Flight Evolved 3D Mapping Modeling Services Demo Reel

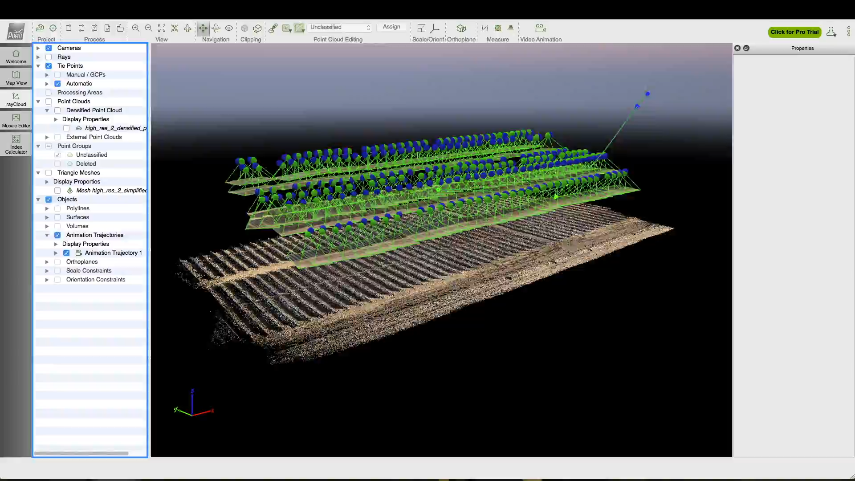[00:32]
The images are then processed through multiple software programs to deliver both visual and thermal 3D maps.
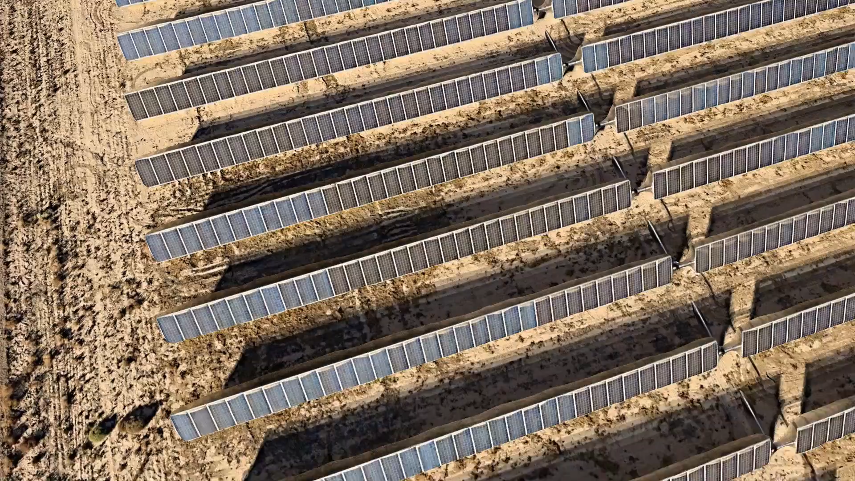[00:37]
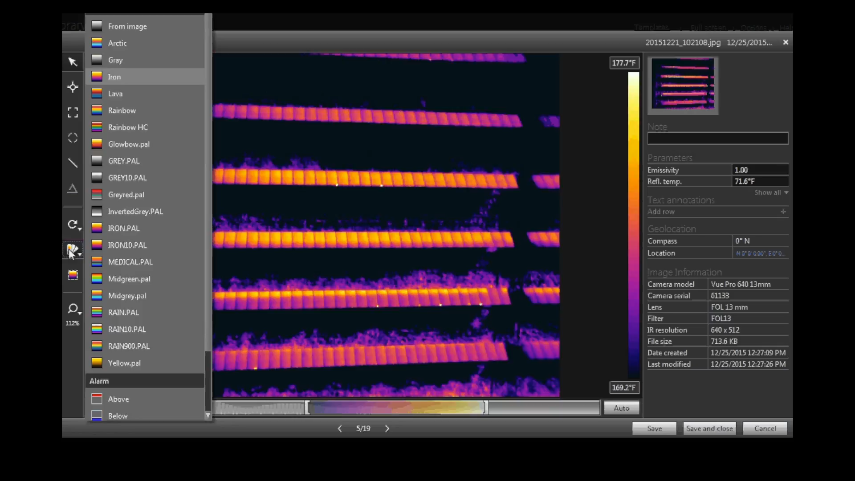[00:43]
On screen: scale top 177.7°F, scale bottom 169.2°F
Our integrated system includes both thermal and visual cameras,
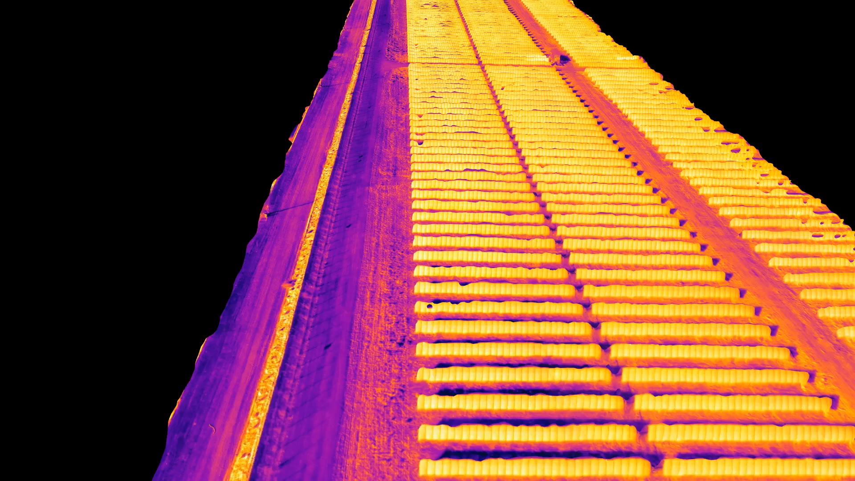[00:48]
enabling us to identify irregular hotspots, temperature anomalies and locate failing equipment and structures with speed and accuracy.